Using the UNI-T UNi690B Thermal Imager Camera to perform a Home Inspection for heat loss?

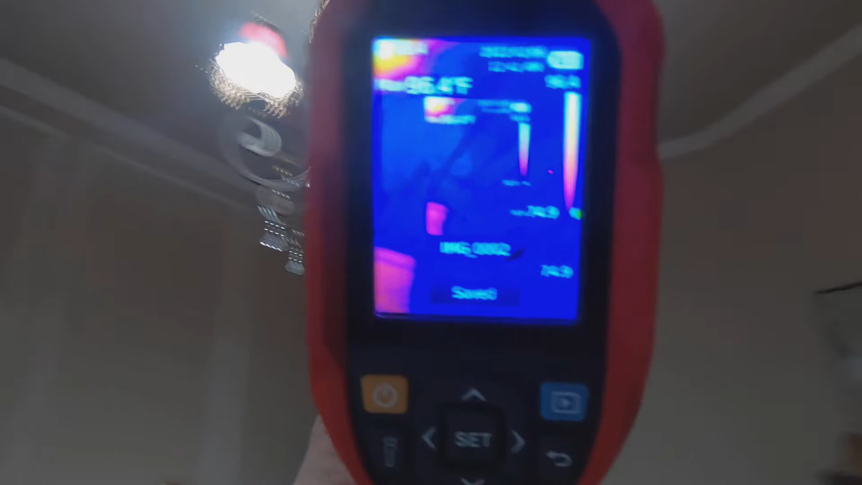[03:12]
you can actually I mean it's almost as though you're looking through the walls and what and I guess in a way you are oh
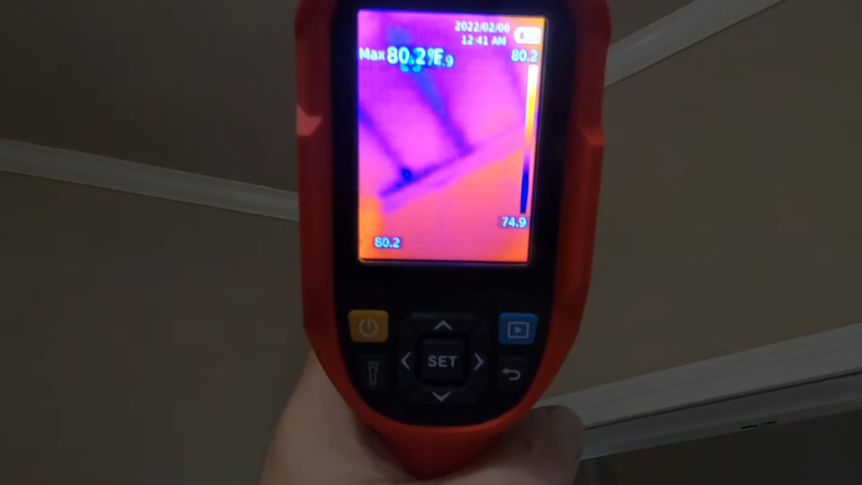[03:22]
there you go that's what I'm talking about so we'll go in here we'll look at we'll take a look at this window and
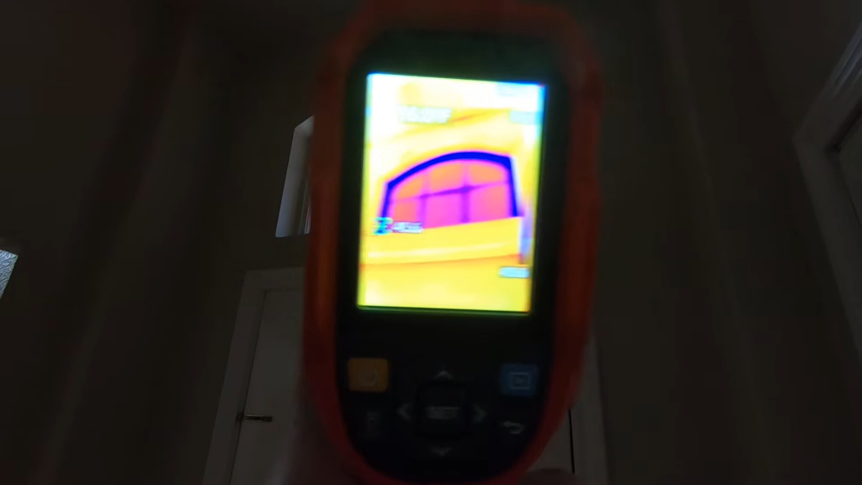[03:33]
of course you'd expect the window to be colder than what
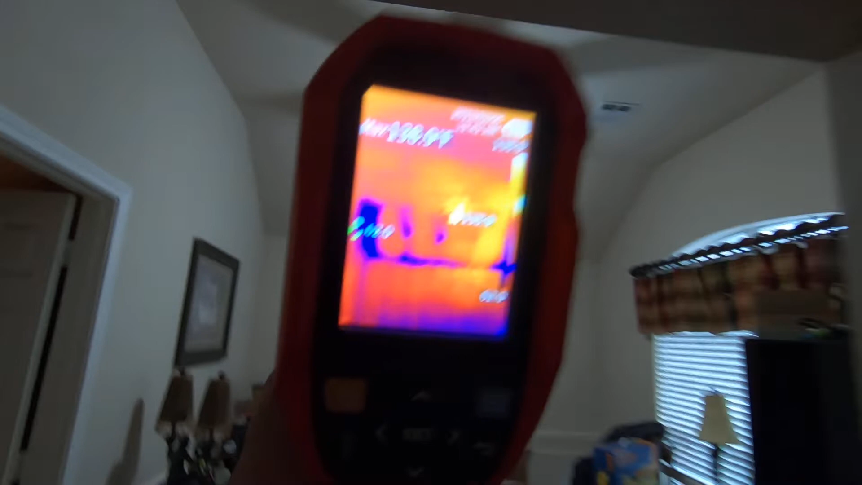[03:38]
what a wall would be now there's some good some good indication that there's
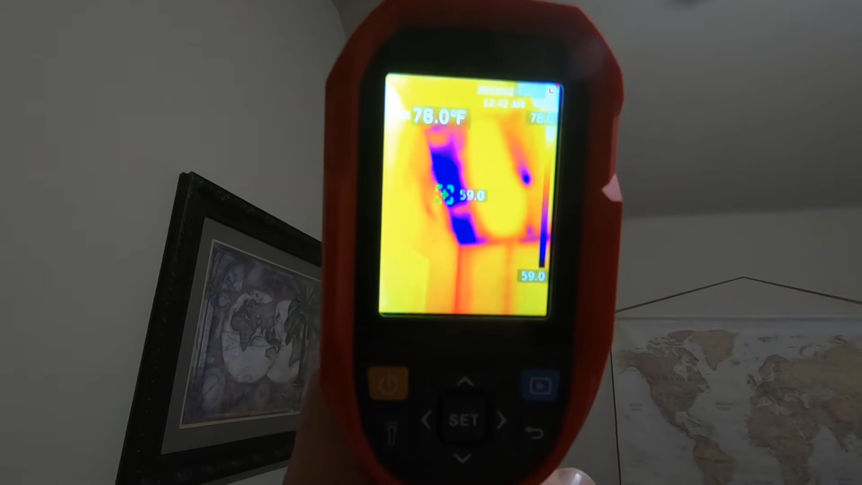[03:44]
not there's not enough insulation in that little cavity right there
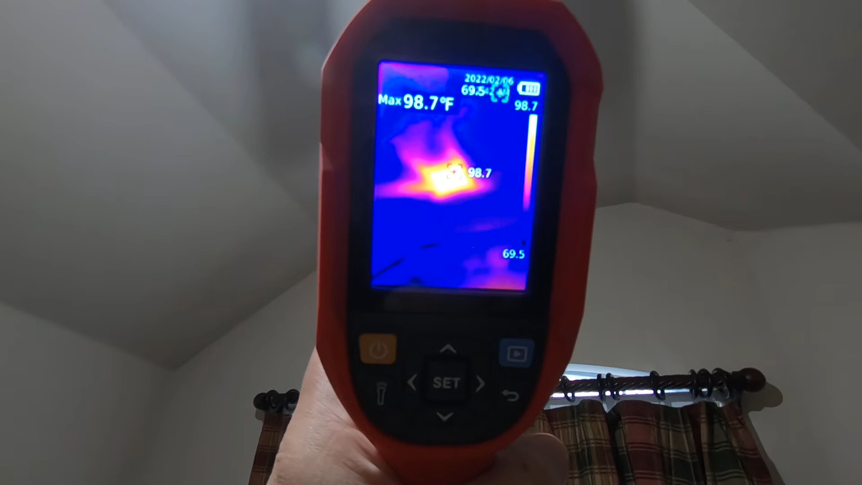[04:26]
On screen: max 98.7°F
of course there's a register again bone heat give
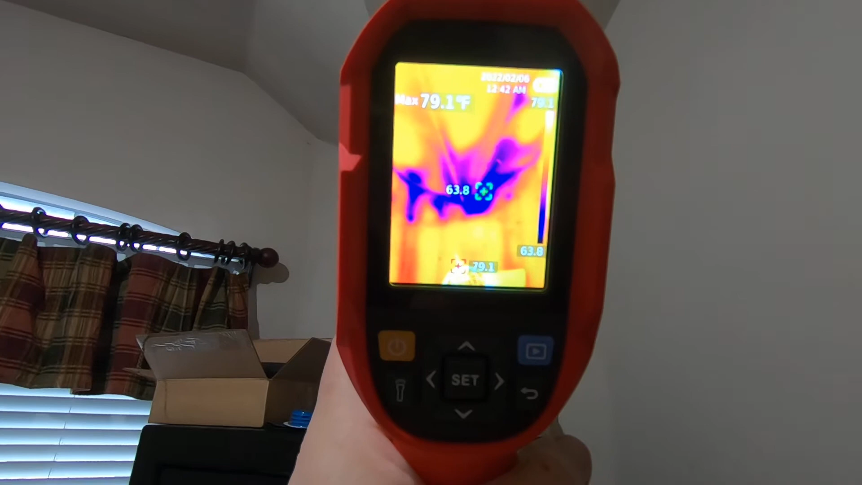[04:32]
On screen: max 79.1°F
you an idea of what we're looking at
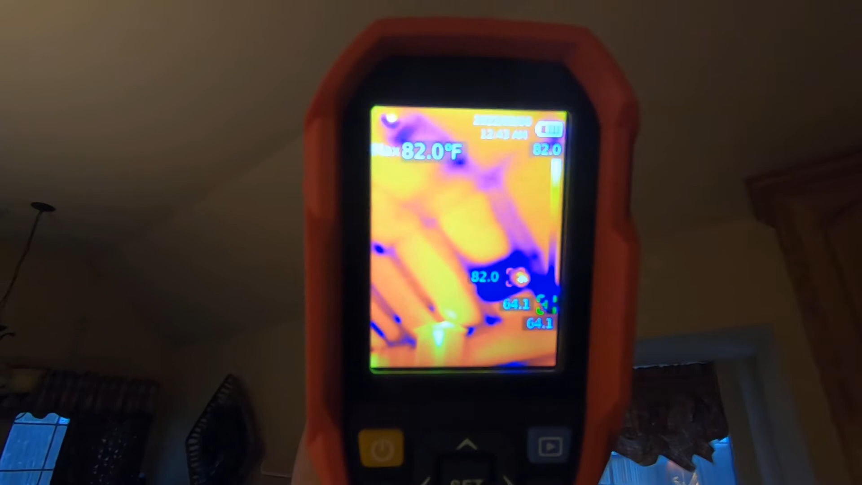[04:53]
On screen: max 82.0°F
so as you can see the you can see the I guess those are joists I'm not much of a builder but I think those are rafters joists I don't know the difference between all that
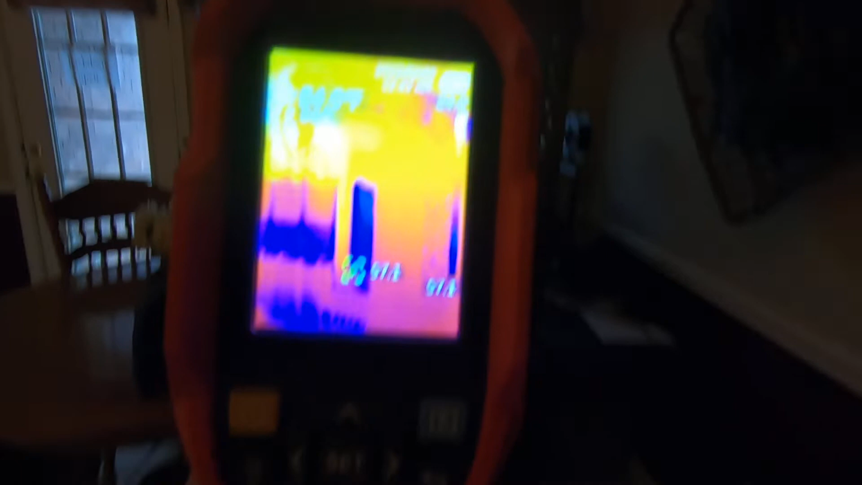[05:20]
here's some more wildlife yeah wildlife right there
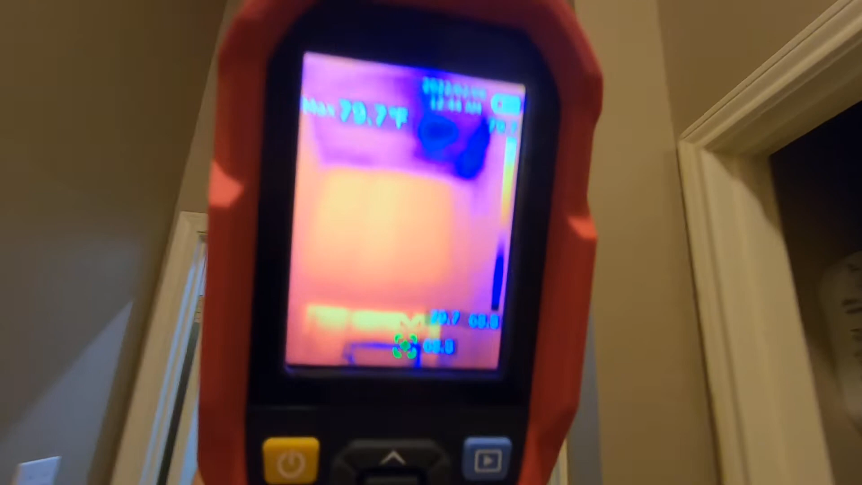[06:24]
but like for instance I know this utility room door it's got a leak right around that corner
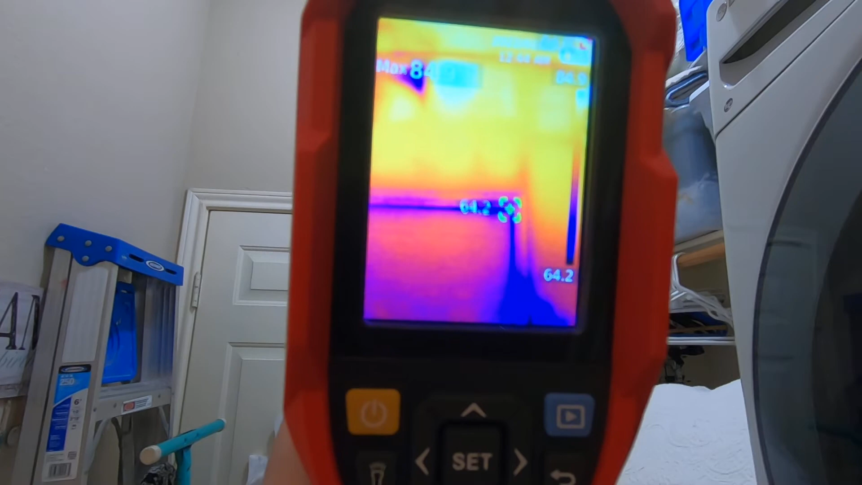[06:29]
I'll snap a picture of that
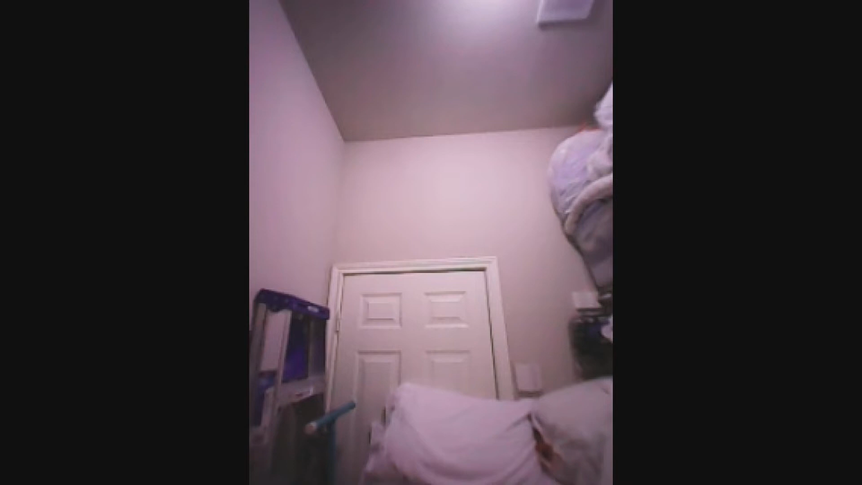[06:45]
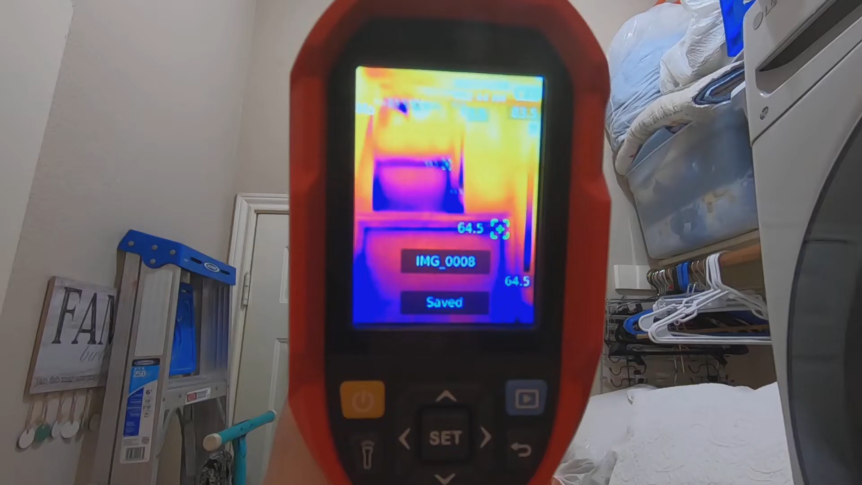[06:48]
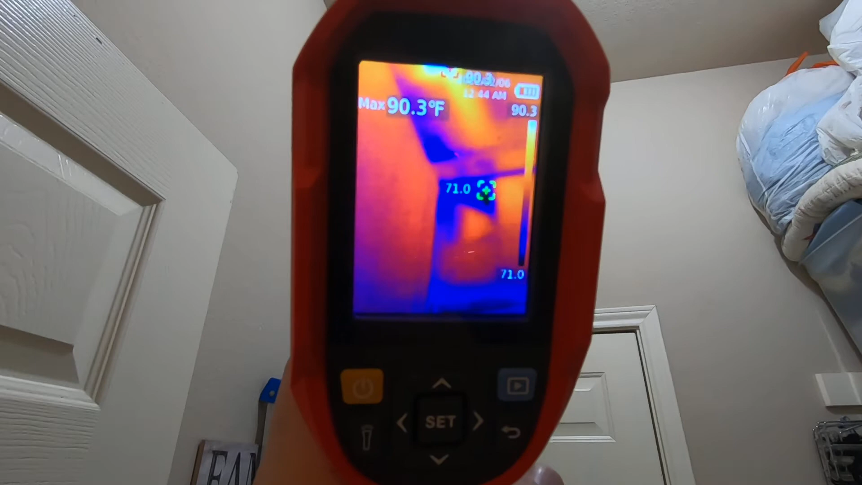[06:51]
On screen: max 90.3°F
you can see right up there in that corner of the room need some insulation there come in
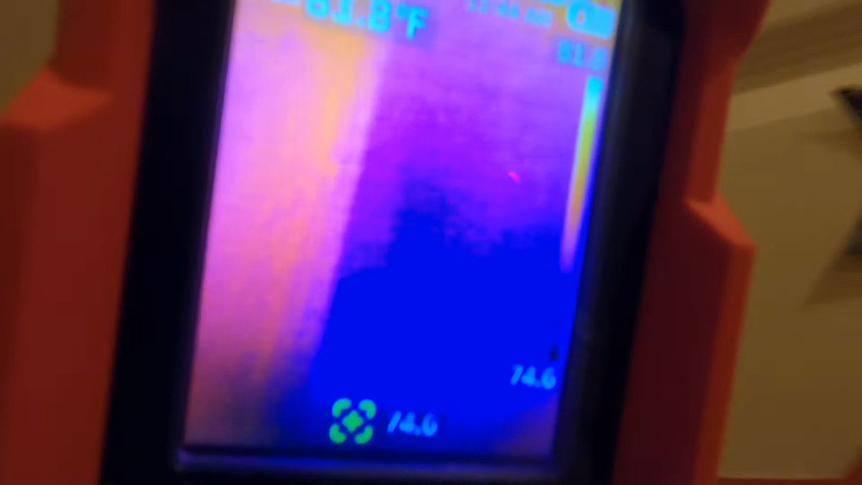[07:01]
here to my son's room I know there's a spot here on the ceiling that I'm not very happy with